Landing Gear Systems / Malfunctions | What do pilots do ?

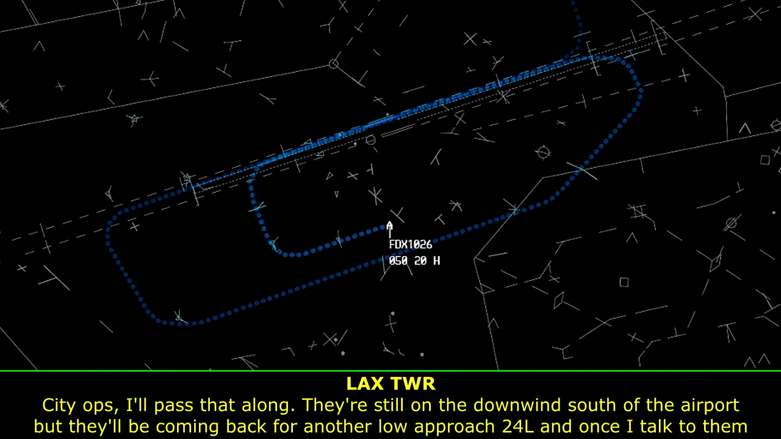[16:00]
They're still in the downwind south of the airport, but they'll be coming back for another low approach, 24 left, and once I talk to them, I'll find out how low they can possibly go. Okay, tower just called.
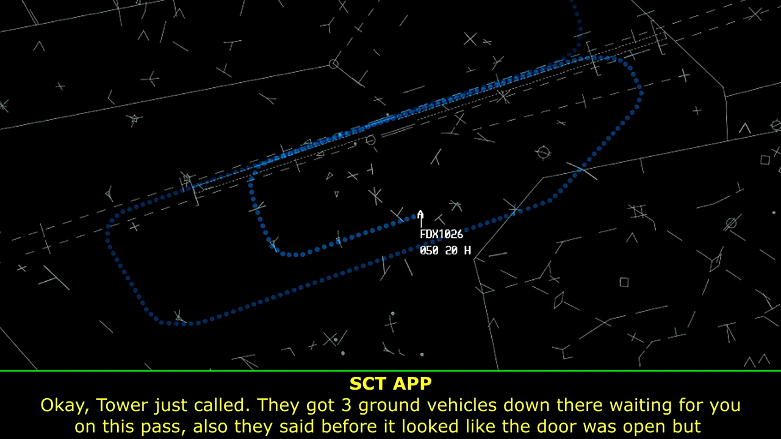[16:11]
They have three ground vehicles down there waiting for you on this pass. Also, they said before that looked like the door was open, but they weren't sure if the gear was down.
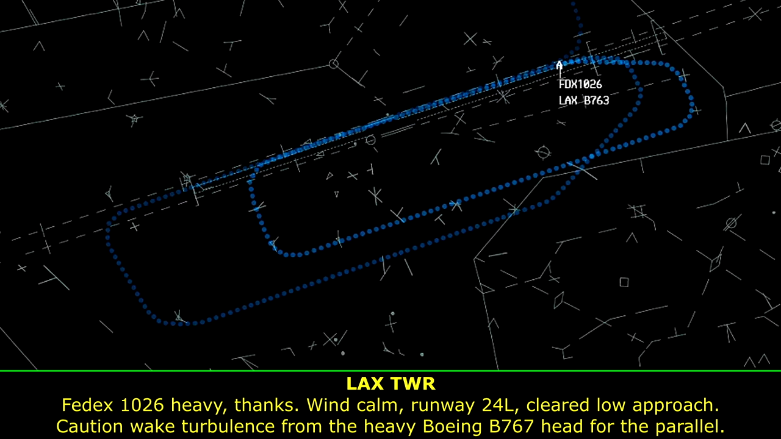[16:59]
Runway 24 left, cleared low approach. Caution weight, turbulence from the heavy Boeing 767 ahead for the parallel. Okay, cleared low approach in FedEx 1026 heavy.
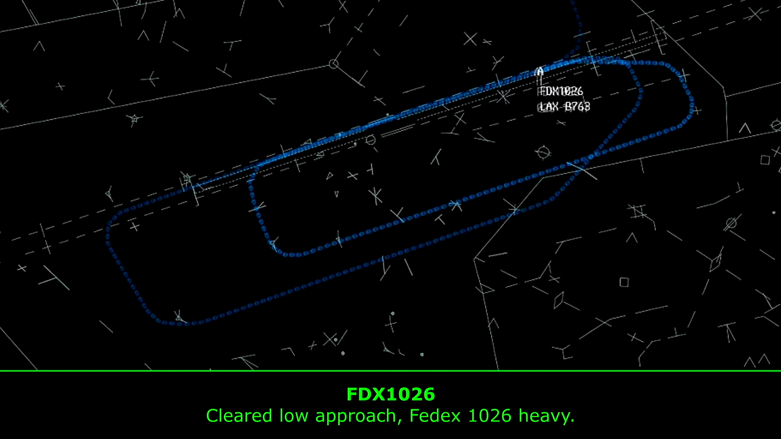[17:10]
How low do you think you'll be able to go? We've got multiple vehicles along the runway that are going to be looking, but the lower the better. We're going to go for about 200 to 300.